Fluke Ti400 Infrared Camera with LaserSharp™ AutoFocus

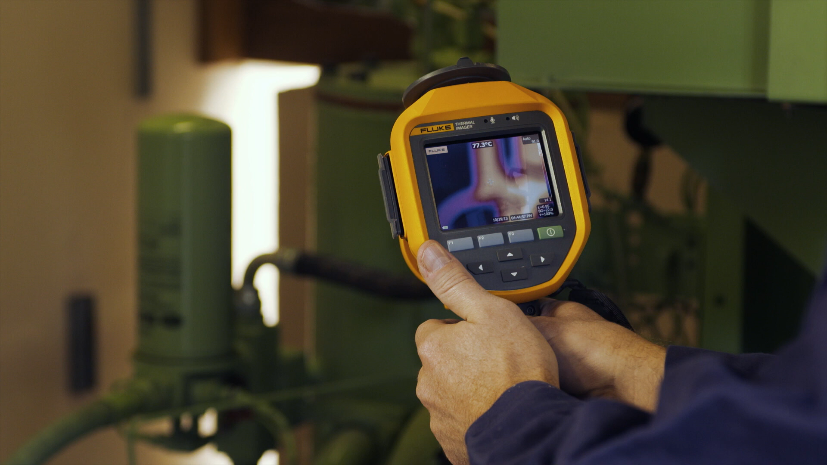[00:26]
This Fluke TI-400 with laser-sharp autofocus gets the images
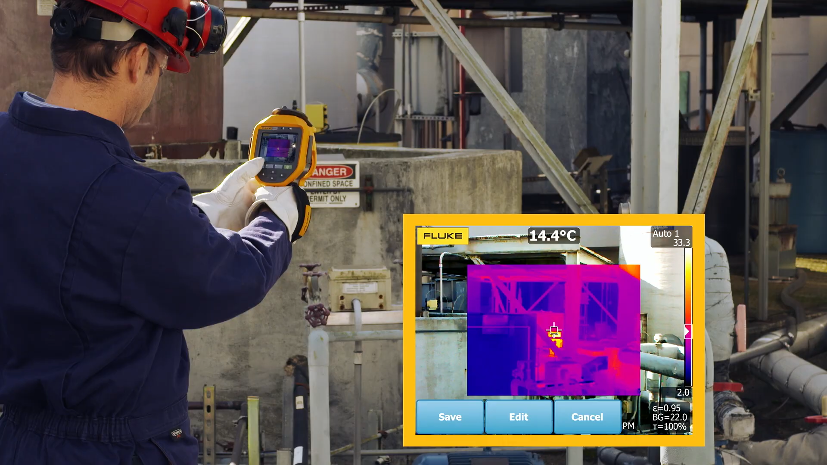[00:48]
On screen: spot 14.4°C
Simply point, focus, and capture your image.
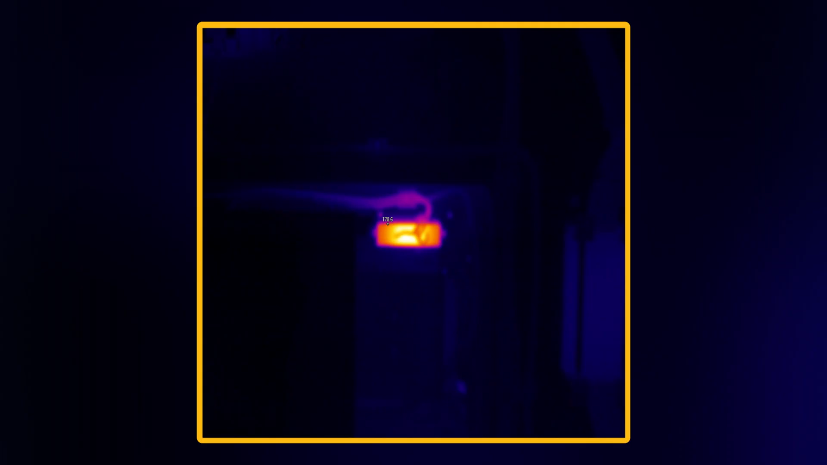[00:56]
Look at the temperature of this component in this out-of-focus image.
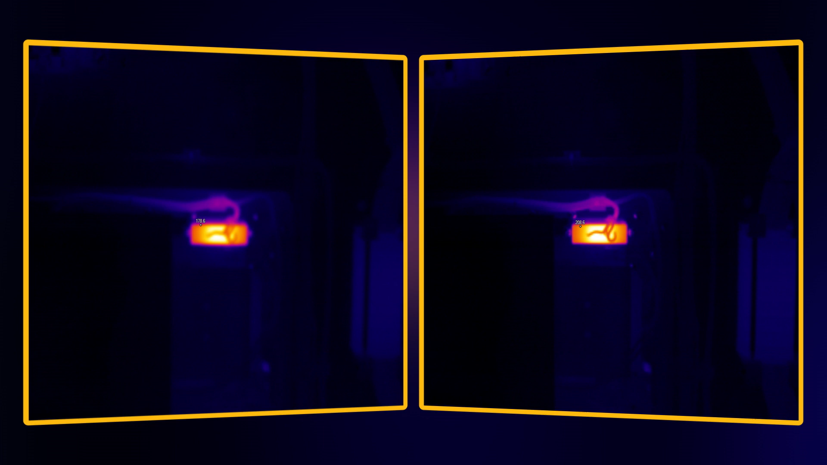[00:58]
It shows a high temperature of 178.6 degrees.
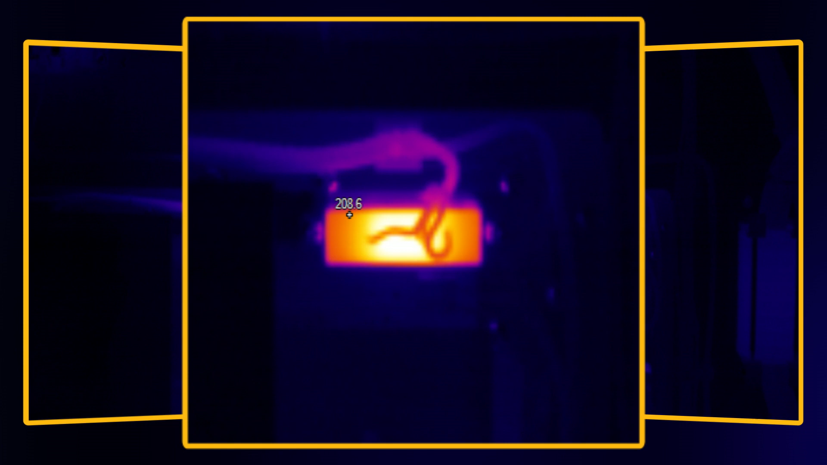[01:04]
When in fact, in this in-focus image, it is 208.6 degrees.
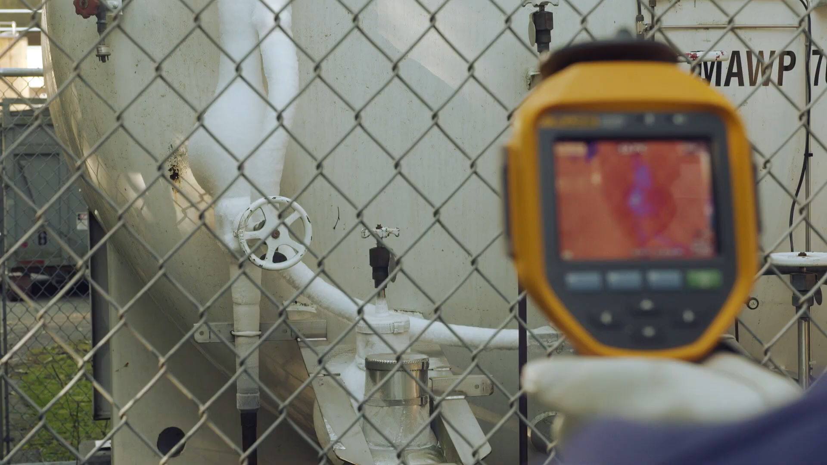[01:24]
Foreground obstacles make focusing a difficult task, if not impossible. Not anymore.
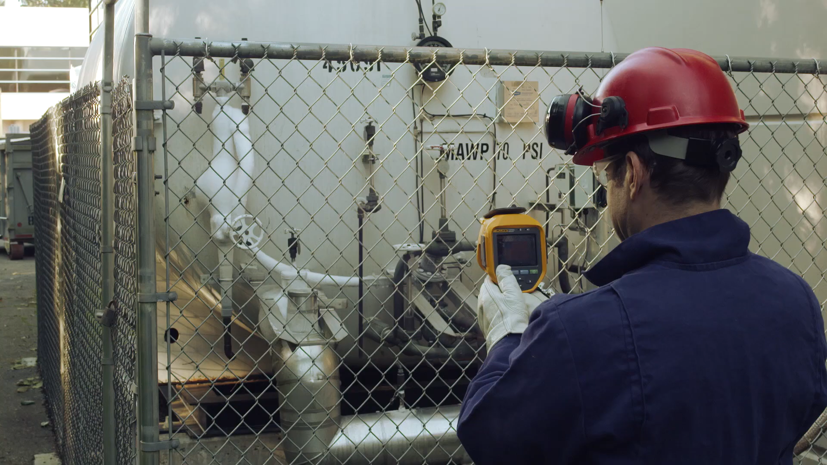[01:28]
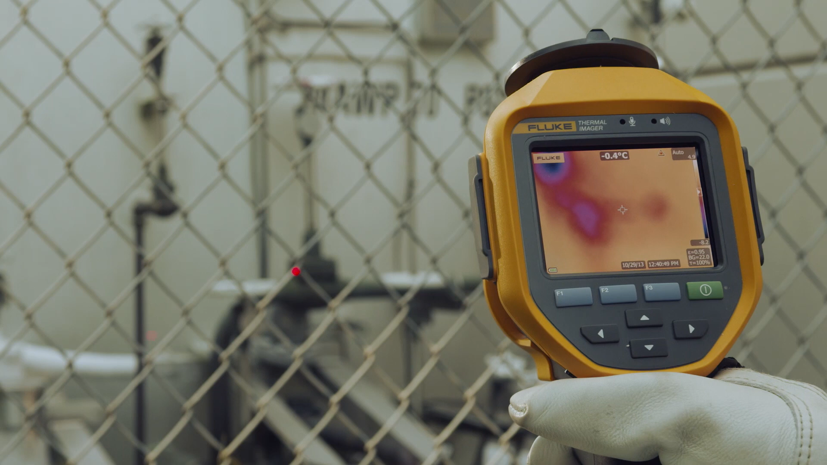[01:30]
Even through a chain-link fence, simply point, focus, and capture your image, even when you are inspecting different objects at different distances.
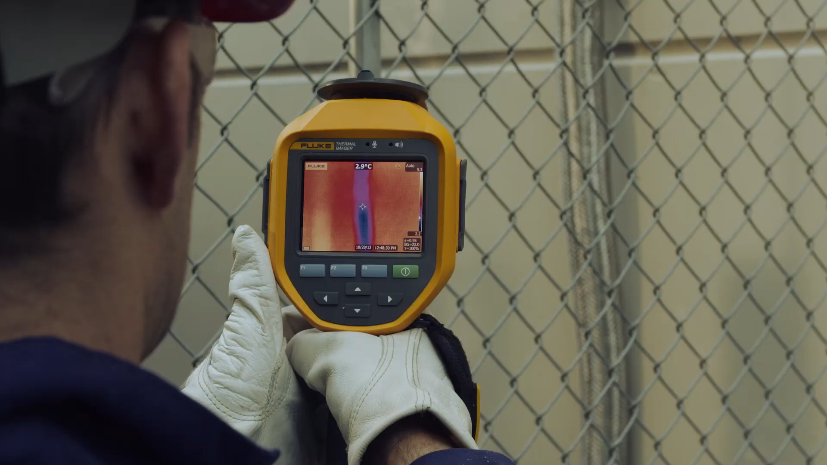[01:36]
You know how important in-focus images are,
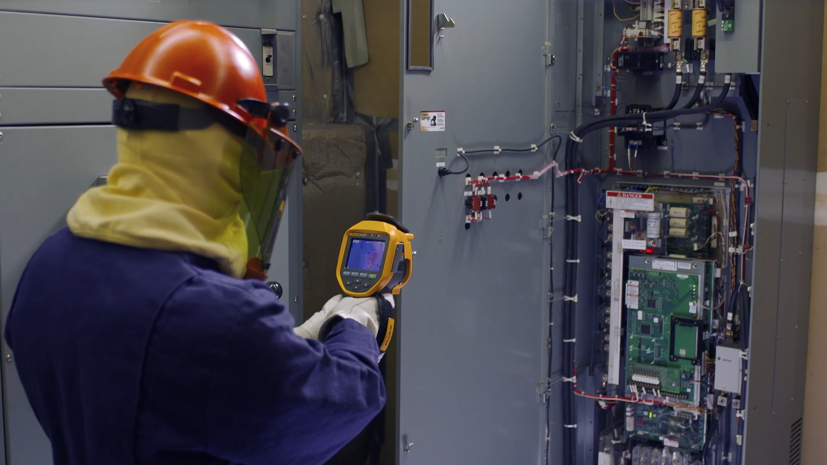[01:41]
especially while running routine preventive maintenance around your plant.
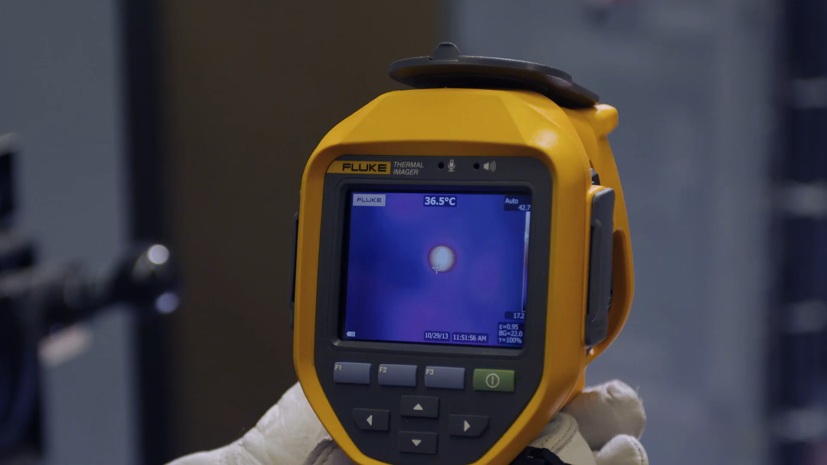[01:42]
On screen: spot 36.5°C
Manually focused images leave room for error. But with laser-sharp autofocus, you can be sure you're capturing more accurate temperature data.